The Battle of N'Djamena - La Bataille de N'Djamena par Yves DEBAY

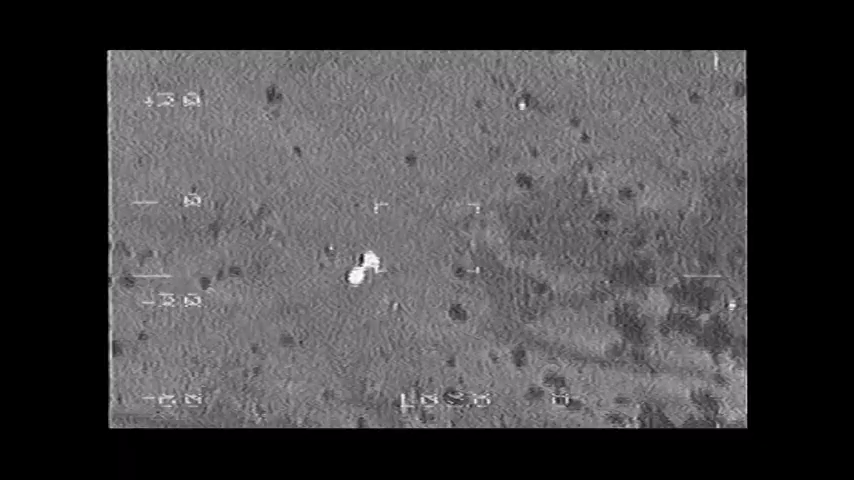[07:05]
des caméras infrarouges nous permettent d'observer le sol et de positionner les différents protagonistes,
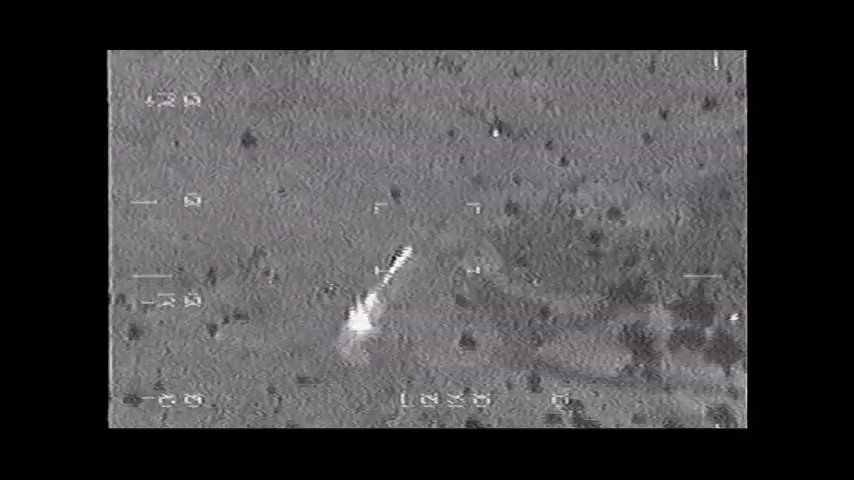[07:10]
ce qui permet au contrôleur opérationnel,
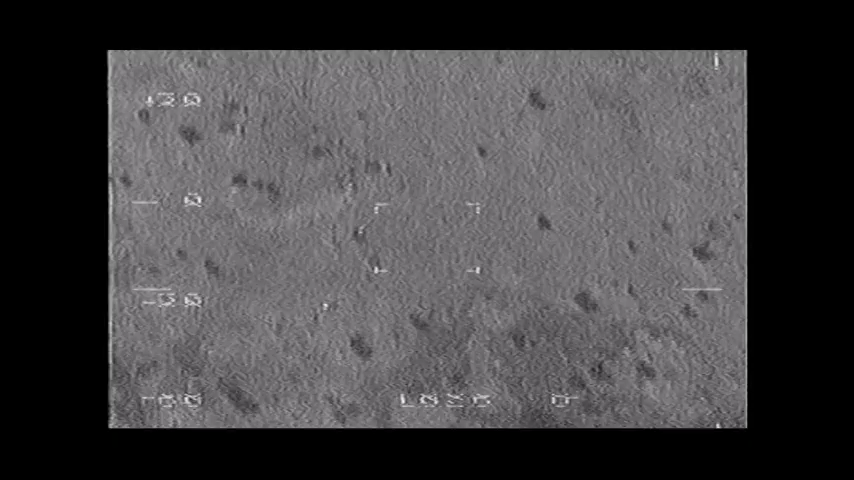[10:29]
Mais il n'y a pas vraiment de tactique de débordement sur les ailes et des choses comme ça.
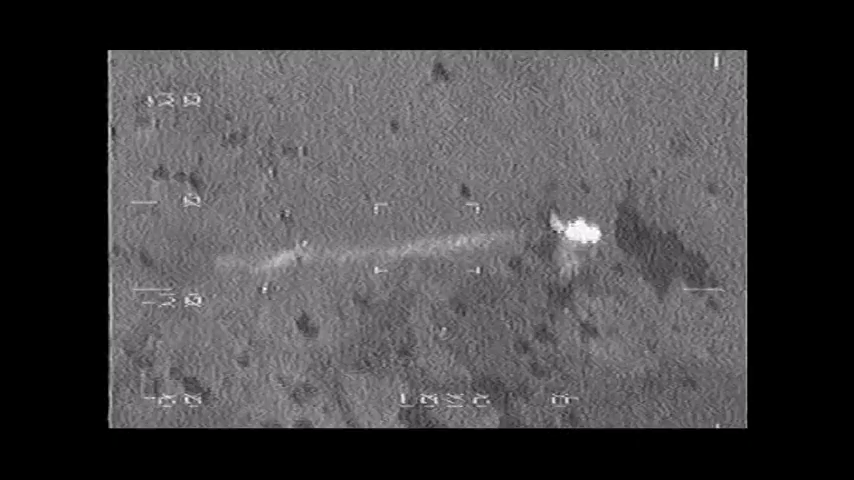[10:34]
On essaie de couper en deux la colonne adverse.
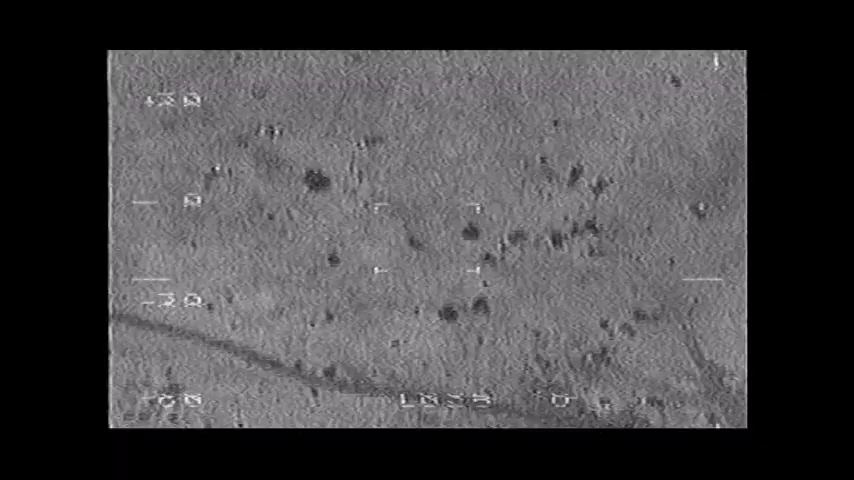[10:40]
Je dirais que ça s'apparente plus au combat naval de la marine à voile, où on essaie de barrer le T. Alors j'ai remarqué une chose, il y a aussi beaucoup de fantassins qui montent à l'arrière des 4x4 avec des kalachnikovs.